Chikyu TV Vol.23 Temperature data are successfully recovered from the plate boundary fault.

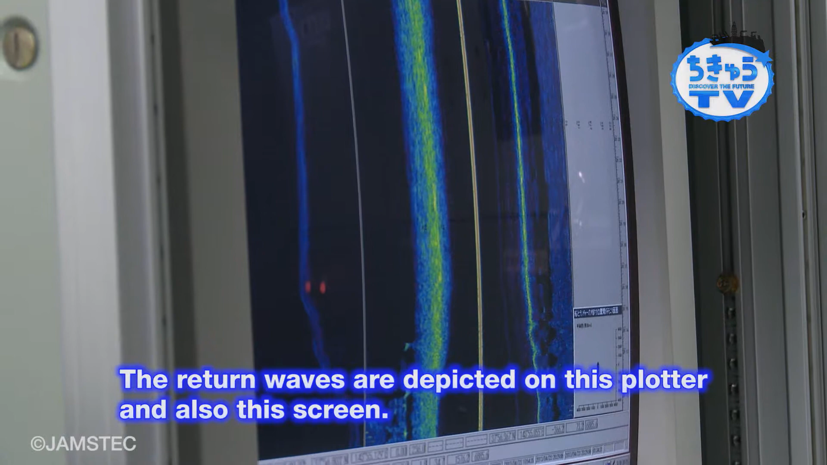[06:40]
We will see how the camera is from using this image.
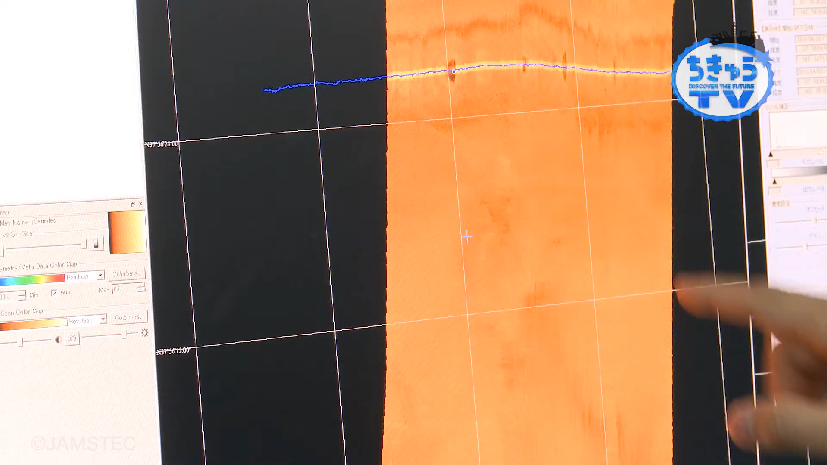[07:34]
We're moving on the line of wind and this next to 250m to the ground,
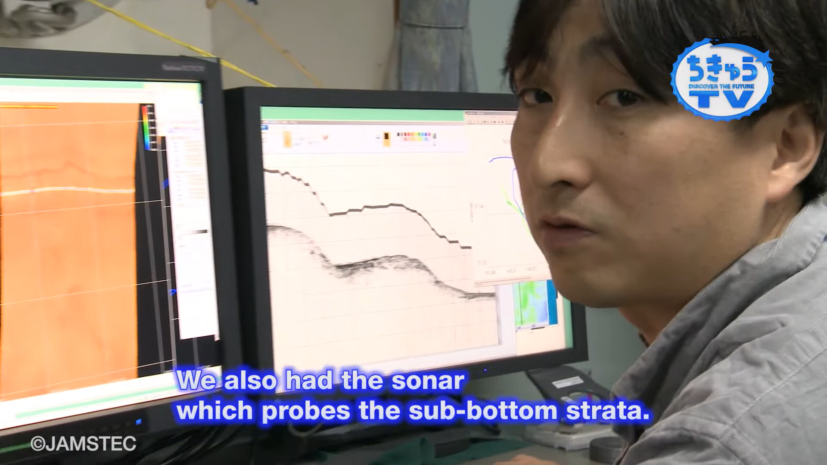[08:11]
Here are the areas that are found in the surface. This is the picture of the sky, which is the map of the sky.